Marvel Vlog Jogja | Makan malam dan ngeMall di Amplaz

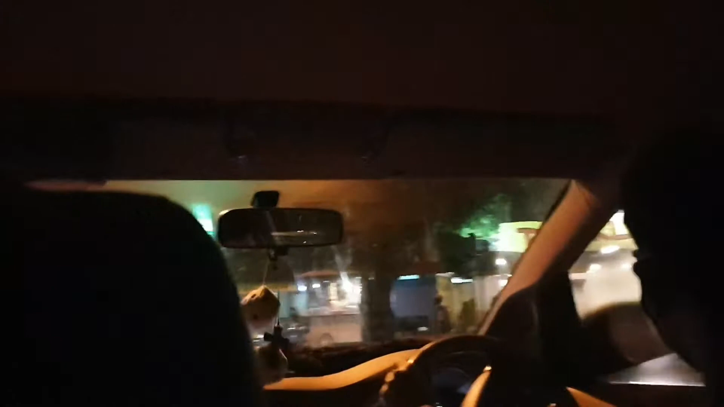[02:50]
Kita sedang berjalan-jalan mencari makanan. Pas. Makan malam.
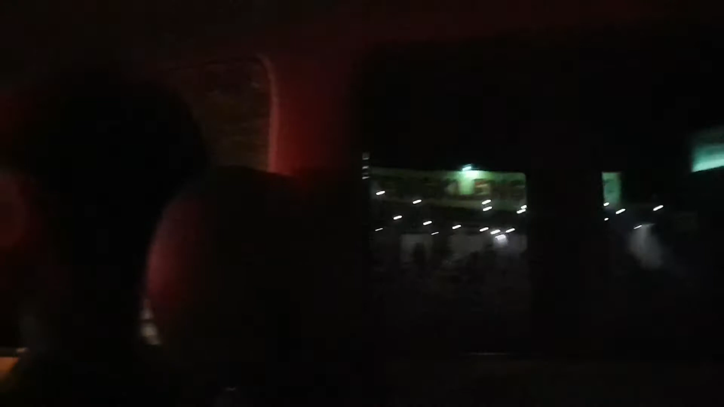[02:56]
Makan. Apa sih? Pengleng. Besok malil poro.
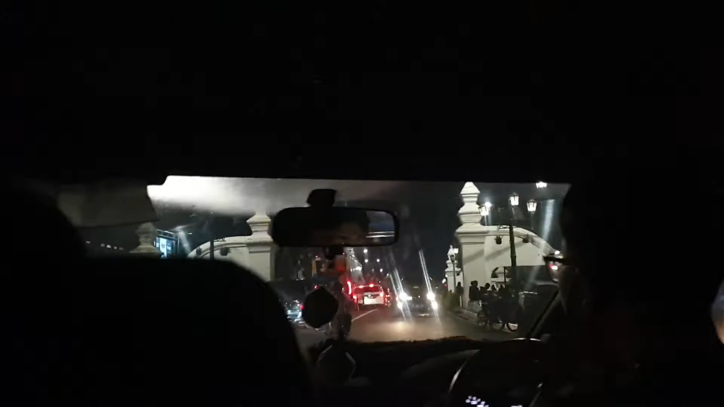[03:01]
Kan mitos pohon beringin dulu kan. Oh, yang berang ya. Reti, bentar aku jelasin dulu ke sini.
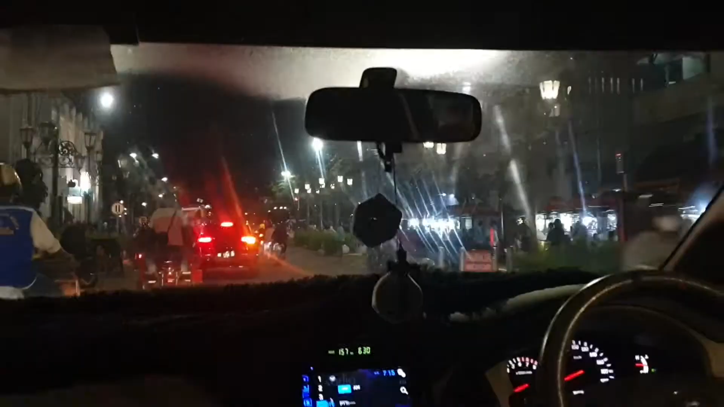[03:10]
Terbuka tanggul Yogyakarta di sebelah kiri ke jalan.